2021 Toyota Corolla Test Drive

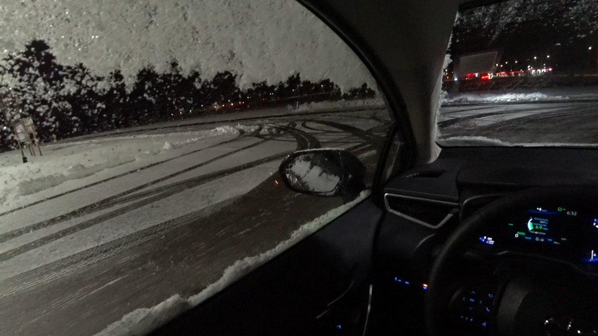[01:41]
This is the hybrid with the upgraded tech package. This gives you access to a heated steering wheel,
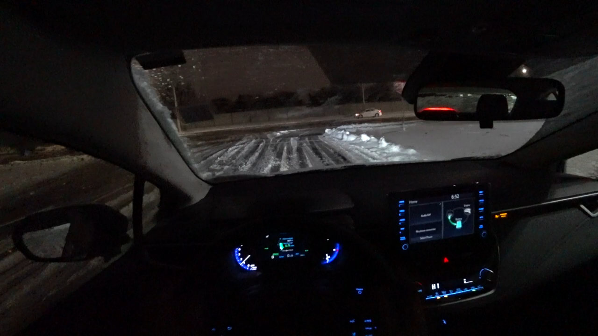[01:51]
which is nice and warm, especially on days like today.
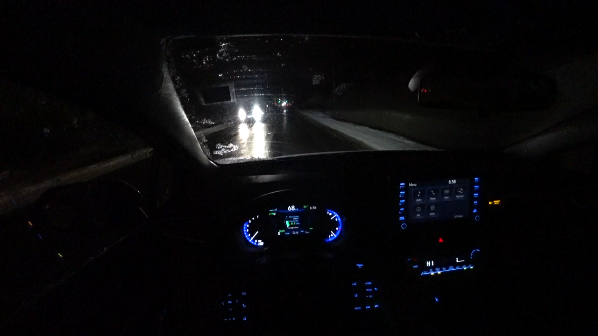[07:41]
Now we'll just turn it on again and turn it off because another vehicle is coming up. Let's test out this brake torque vectoring again. You can genuinely feel it if you turn off the traction control in the sense that it deactivates it. . . . . . .
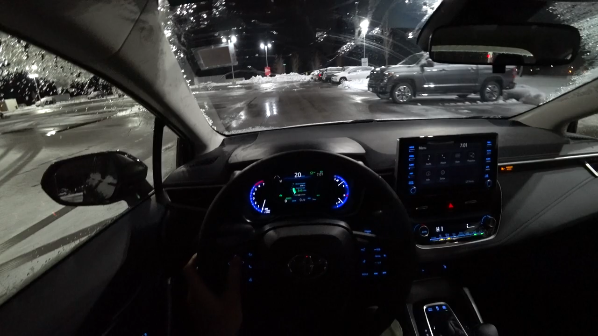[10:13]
There's better lighting here so you'll be able to actually see the interior of the Corolla Hybrid. And we'll be doing more point of view driving videos in the daytime.